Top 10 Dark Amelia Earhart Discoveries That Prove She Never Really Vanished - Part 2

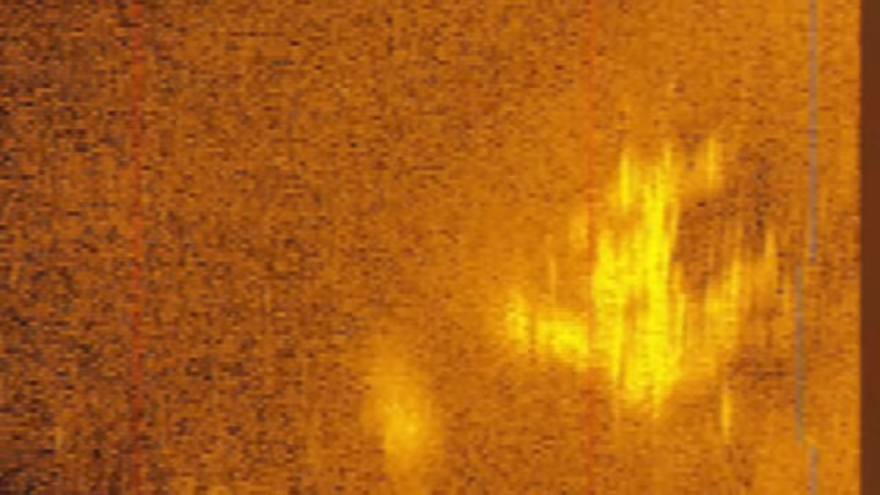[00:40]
That looks a lot like Earhart's Lockheed 10 E-Elettra aircraft. Now, I was hoping they'd have done a search of the area to actually go down there and capture images of the object. You know, see if it really is the plane.
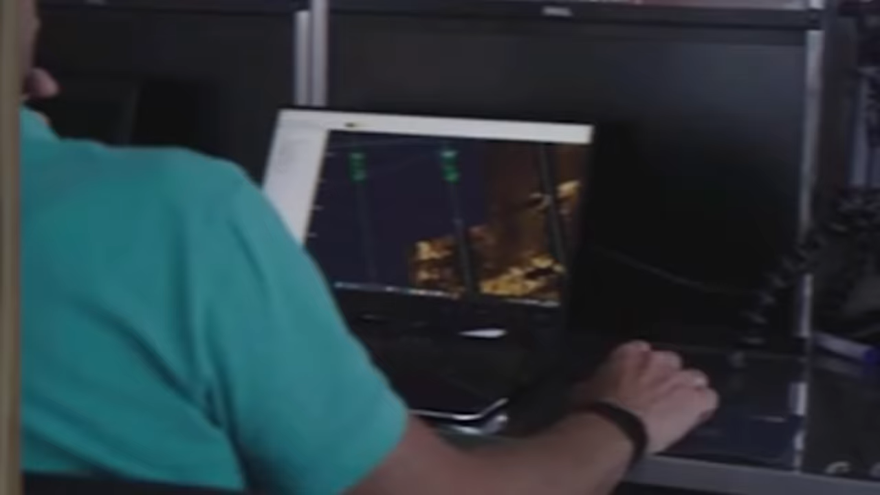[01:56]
It was a 90-day affair and they scanned 5,200 square miles of the ocean floor using an underwater drone to capture sonar data.
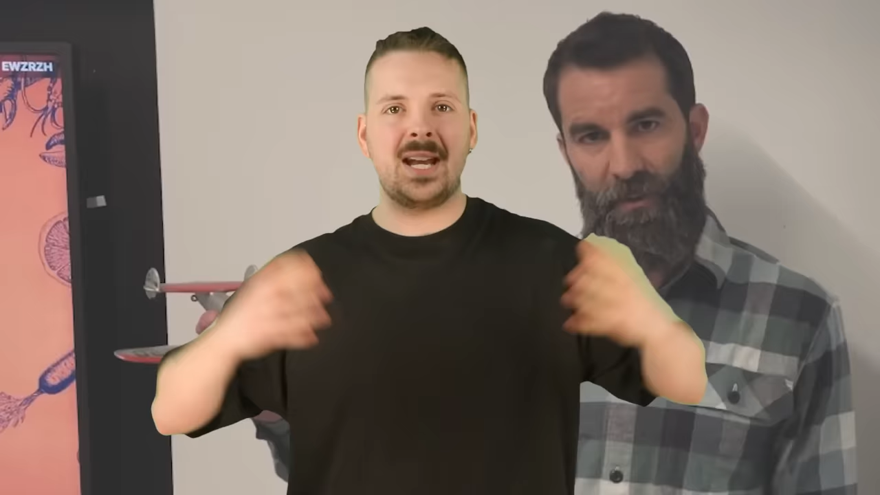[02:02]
Now, there was a bit of dramatics here too because at one point, their hard drives got corrupted and they nearly lost the images that they took.
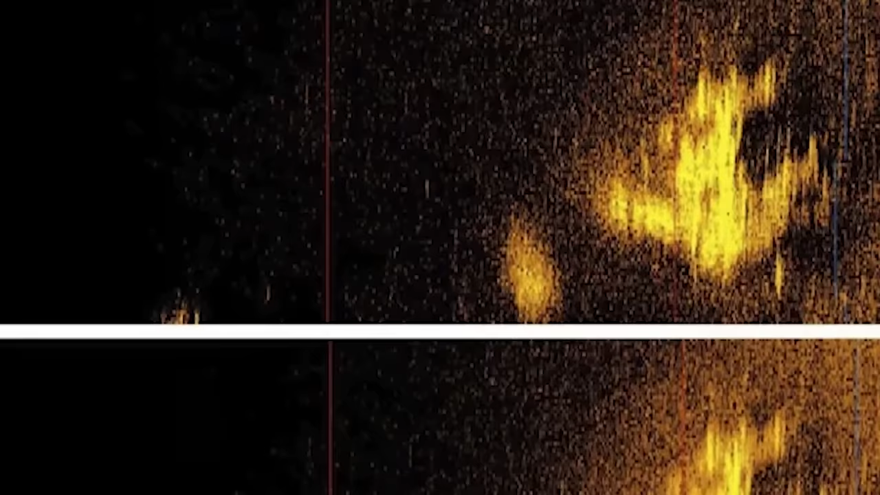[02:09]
Fortunately, they were able to retrieve them and when they did and started going through to look at them,
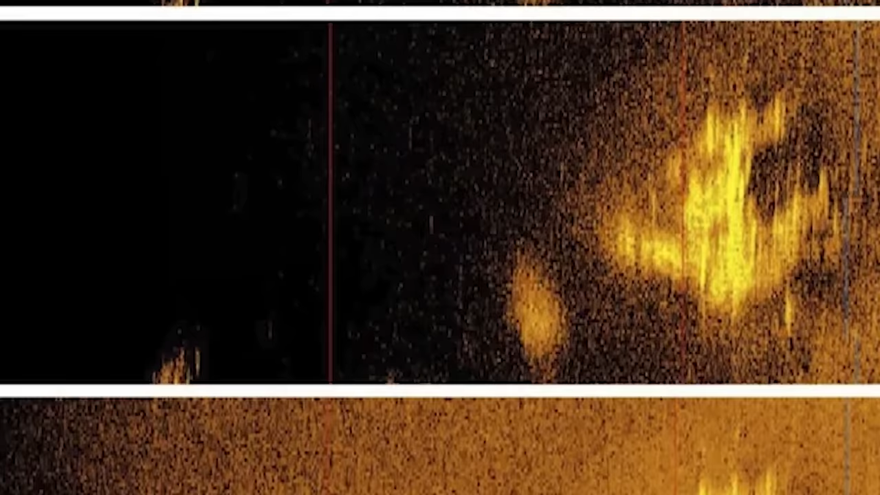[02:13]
bam, they came across what looked like an aircraft on the ocean floor. Here's an image comparing the sonar image to the dimensions of Earhart's plane.
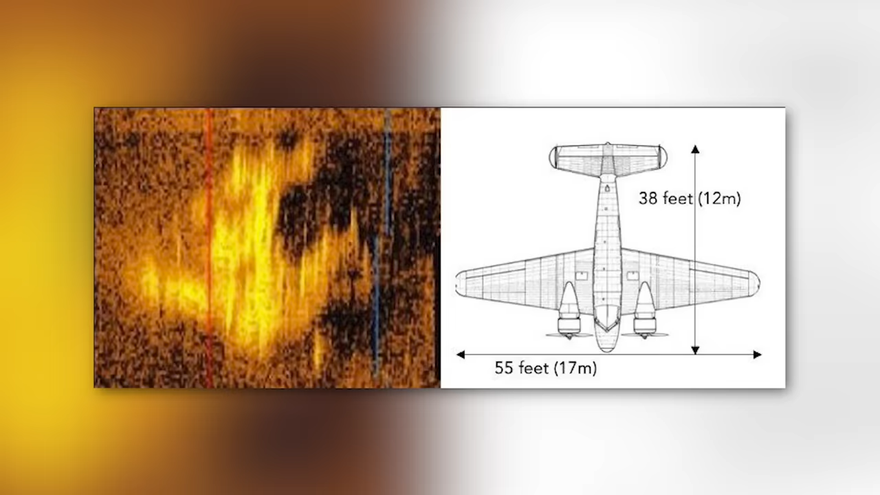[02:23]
Definitely, it looks like they may have found it to me.